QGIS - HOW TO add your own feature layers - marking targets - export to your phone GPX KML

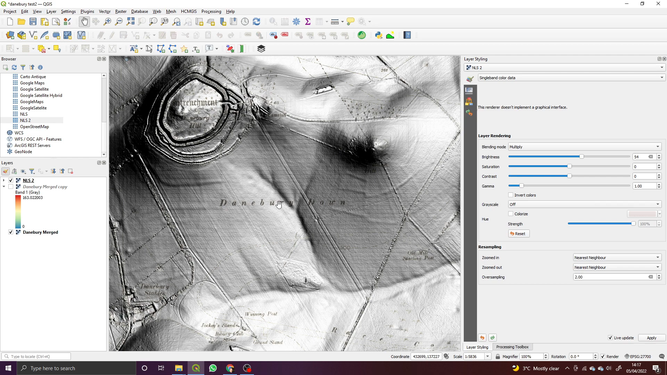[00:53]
for instance we can see lots of field workings under here that we might want to go and investigate or let's say we wanted to investigate these individual recesses here how do we identify those how do we put a marker on the map and with qgis it's slightly different to a lot of other systems it's a little bit cumbersome but it works so how you need to think about it is you need to think about it in terms of line features dots and polygons and how you want to record each so when i'm recording targets that i want to go investigate i will normally record those as a polygon but if i was marking up line field lines i might
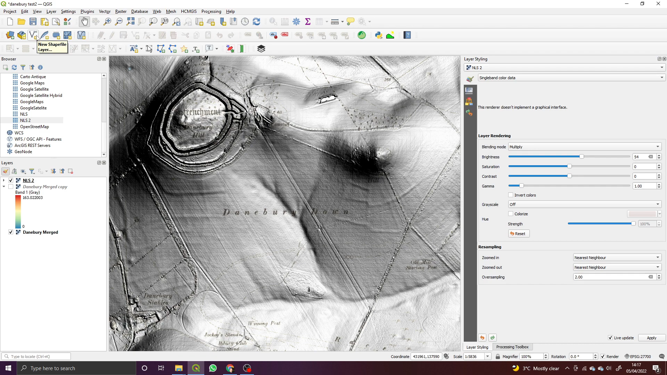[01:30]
just do that as a line feature so in order to do that let's add a couple of layers here the first i'm going to add and you need to go up to a new shapefile layer up here click that one and the first one i'm going to add is fields